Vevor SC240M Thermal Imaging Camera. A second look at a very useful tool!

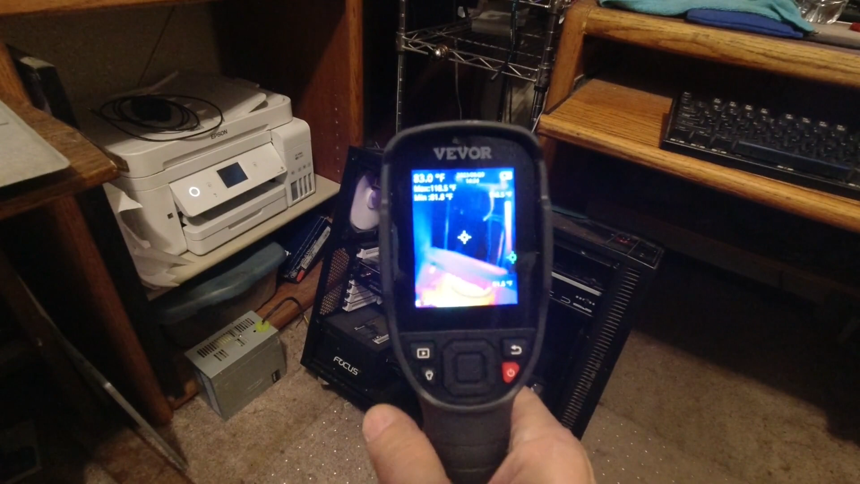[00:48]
camera this is model sc 240m and vivor did
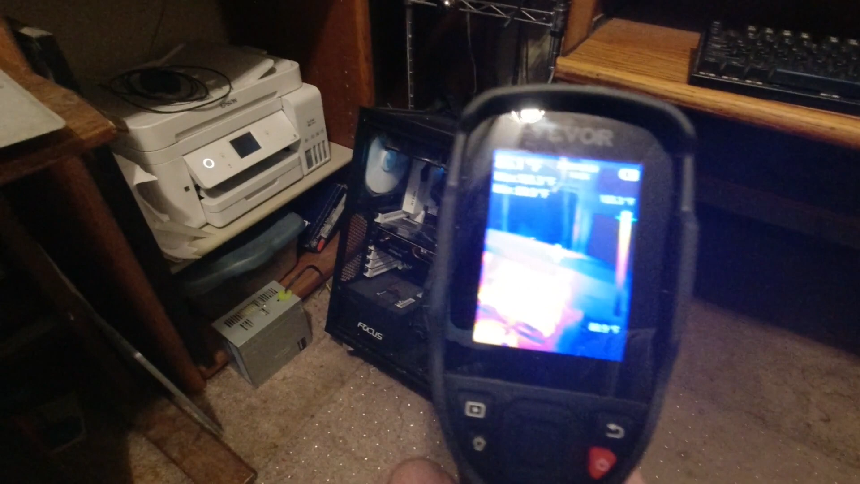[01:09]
to really get an idea of what the fans are doing but i thought we'd get a look and see how we
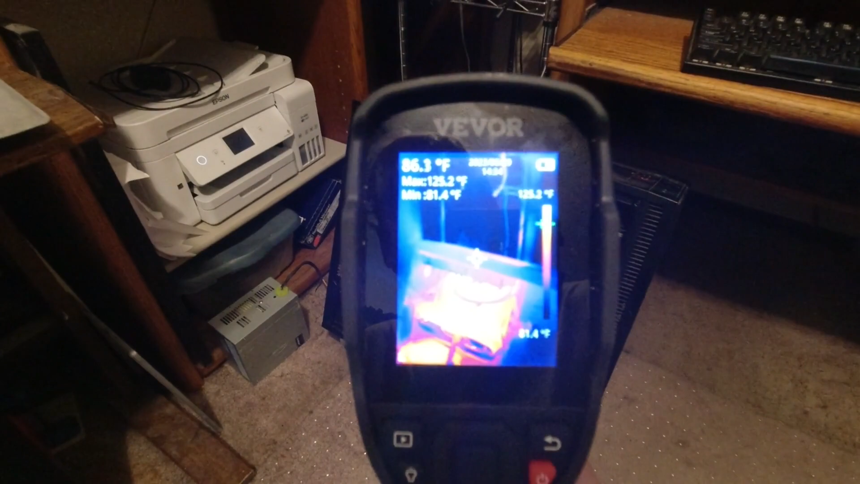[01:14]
On screen: max 125.2°F, scale top 125.2°F
can use the thermal imaging camera for that and also for these
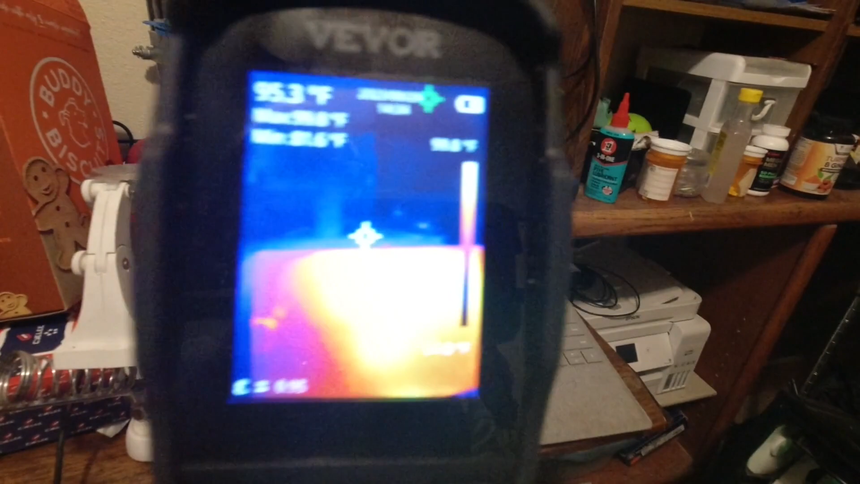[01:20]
um surface tablets this one i've got going again the other one has given me some grief
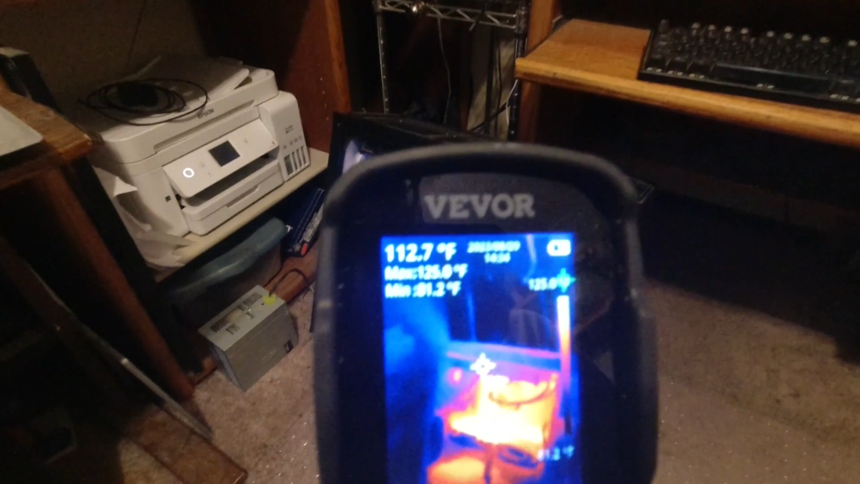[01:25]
On screen: spot 112.7°F, max 125.0°F, min 81.2°F
but um we'll take a look at those two but let me get the camera connected to the camera
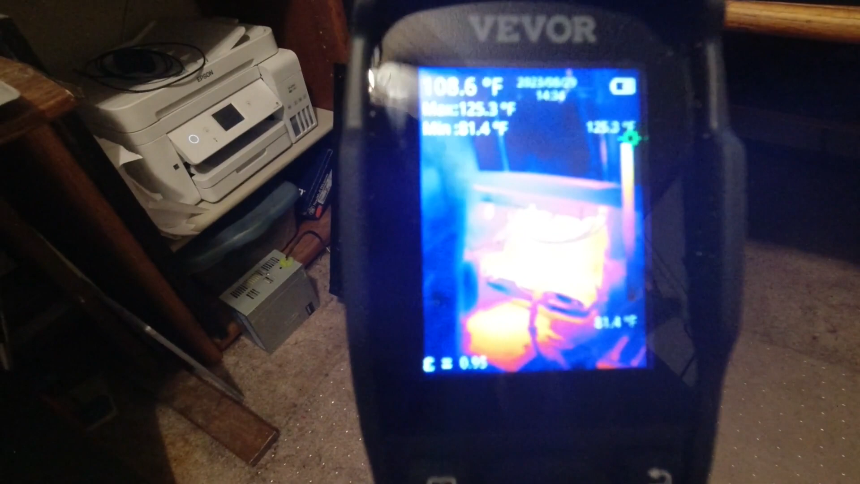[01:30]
On screen: spot 108.6°F, max 125.3°F, min 81.4°F, scale top 125.3°F, scale bottom 81.4°F
so we can um get a better look at it so i don't have to hold it in both hands so what we're looking at
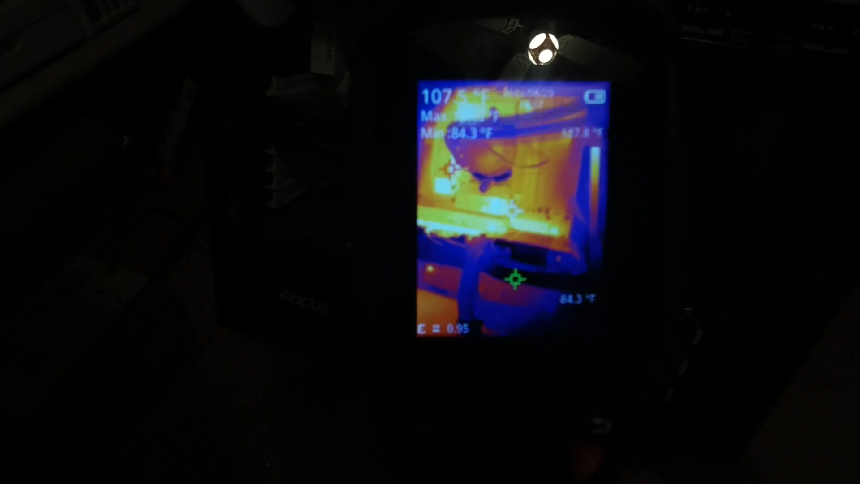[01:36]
On screen: min 84.3°F
here is the inside of my gaming pc this spot right here where my dark colored finger
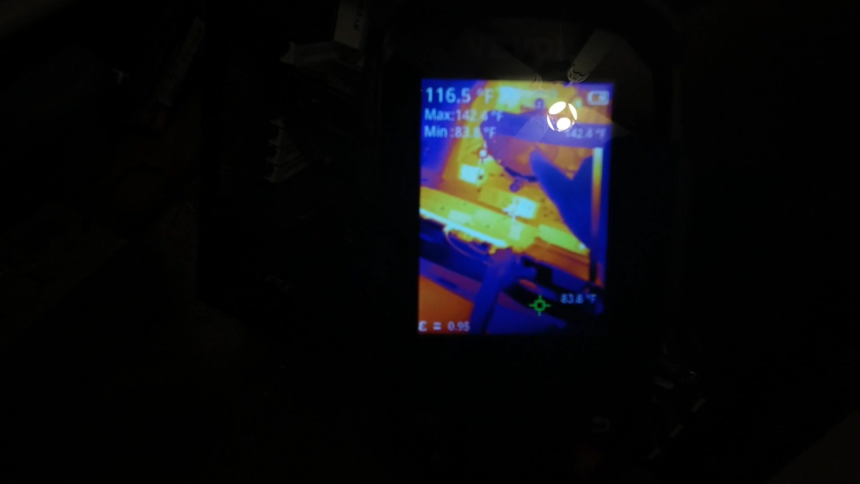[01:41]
On screen: spot 116.5°F
is it is the cpu cooler and i do have a liquid cooler on it
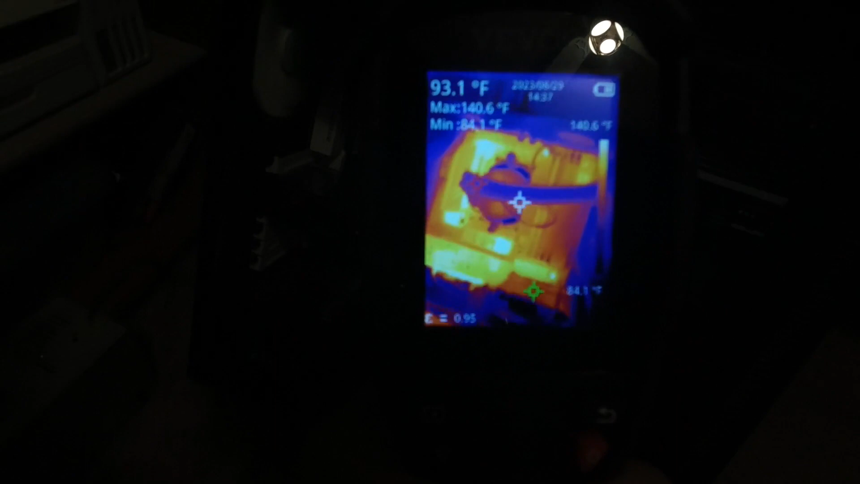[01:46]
On screen: spot 93.1°F, max 140.6°F, min 84.1°F
so that's taking it up the heat up to a set of a
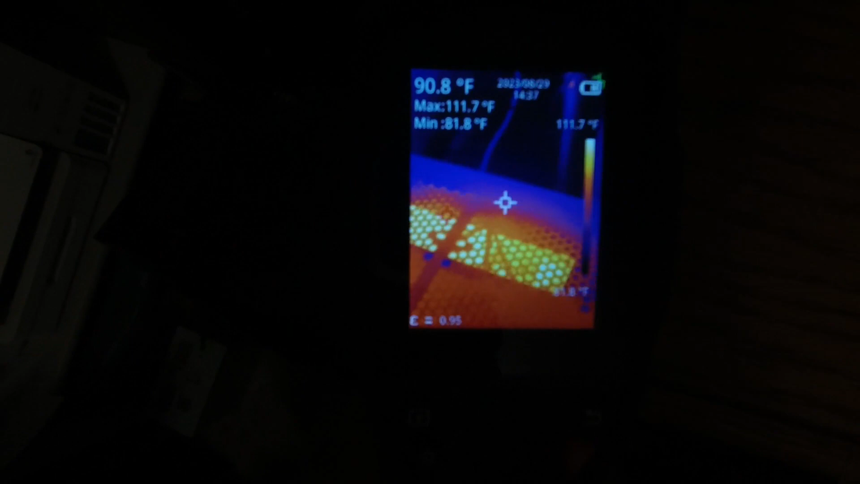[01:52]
On screen: spot 90.8°F, max 111.7°F, min 81.8°F, scale top 111.7°F
radiator and a set of fans and the top you can see up here you can easily see the heat
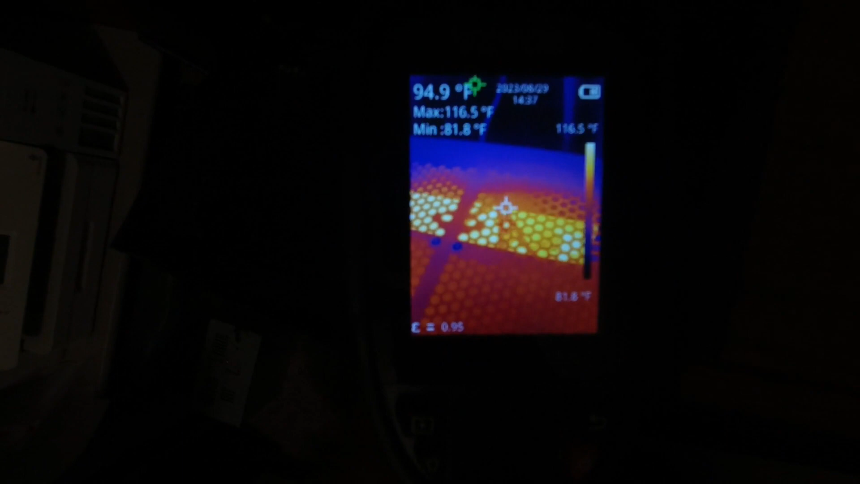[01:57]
On screen: spot 94.9°F, max 116.5°F, min 81.8°F, scale top 116.5°F, scale bottom 81.8°F
coming out there and i have the camera adjusted so both the the main spot in the center
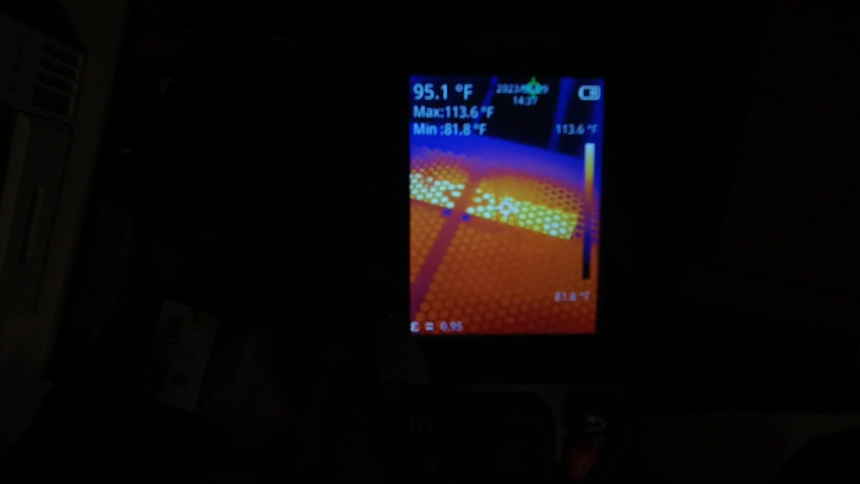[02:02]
On screen: spot 95.1°F, max 113.6°F, min 81.8°F, scale top 113.6°F
and the red hot spot and the green cold spot are on green cold
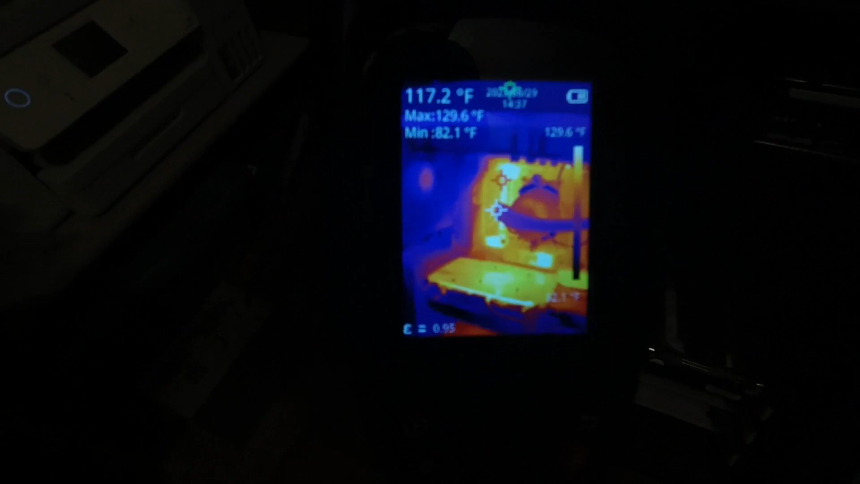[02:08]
On screen: spot 117.2°F, max 129.6°F, min 82.1°F, scale top 129.6°F
spot so far i haven't found huge uses for but the the um moving
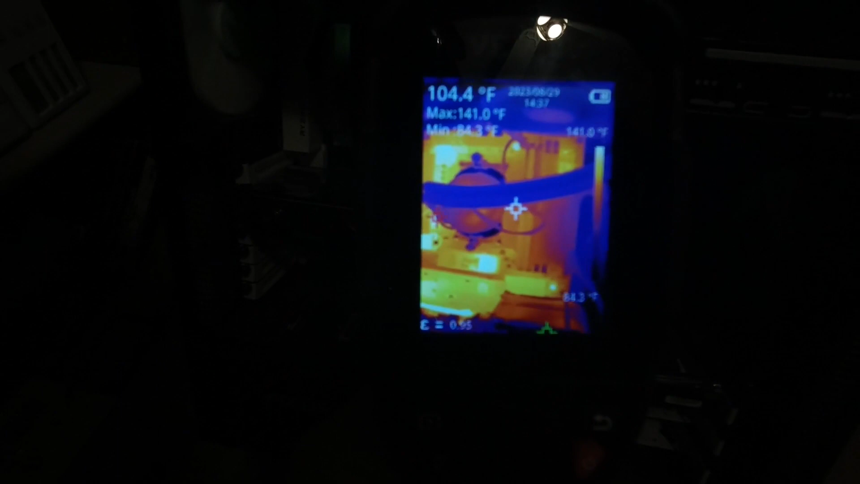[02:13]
On screen: spot 104.4°F, max 141.0°F, min 84.3°F, scale top 141.0°F
red hot spot has proved quite valuable to me one thing about this that you'll find you can draw yourself a picture and get one of those infrared thermometers and
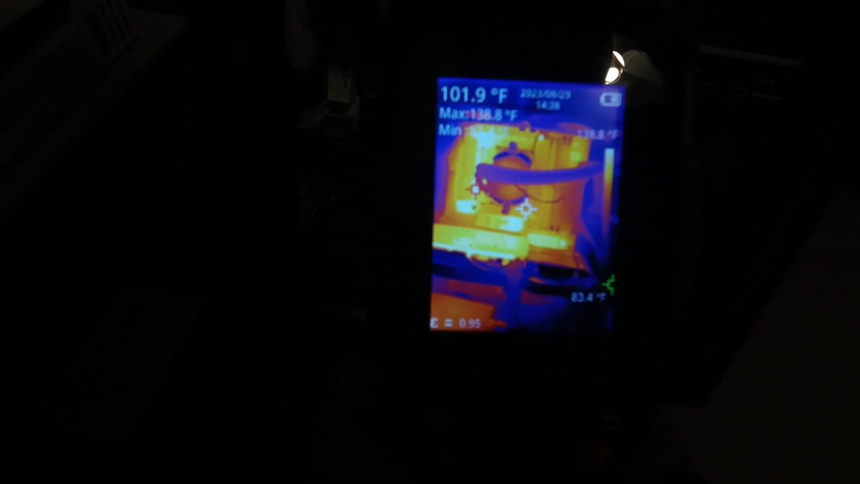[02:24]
On screen: spot 101.9°F, max 138.8°F, scale top 138.8°F, scale bottom 83.4°F
you can draw your own heat map but having it visual like this i
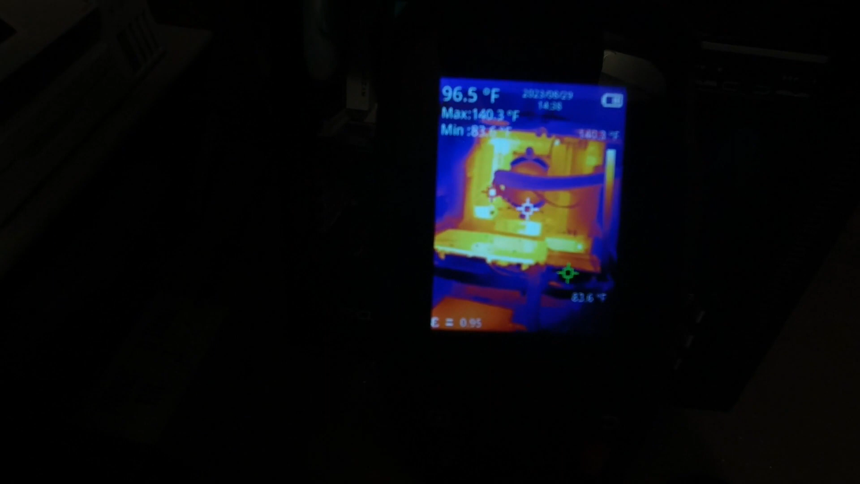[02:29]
On screen: max 140.3°F
have found is just hugely helpful in understanding what's happening this is the
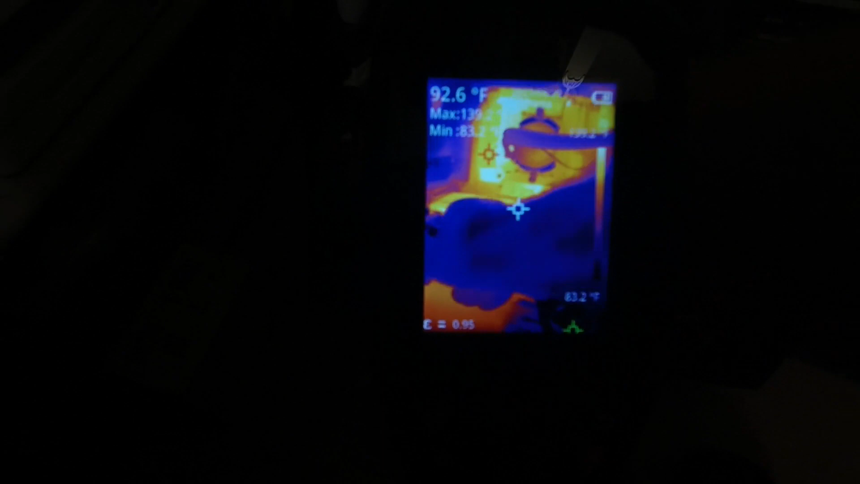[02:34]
On screen: spot 92.6°F
video board right along here of course i've got a game running so it's pumping out a little bit of heat
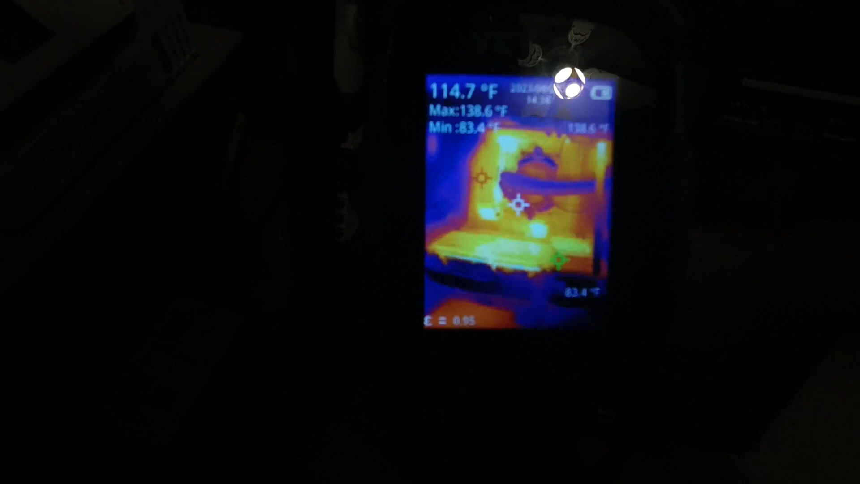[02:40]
On screen: spot 114.7°F, max 138.6°F, min 83.4°F
this back here is an m.2 drive this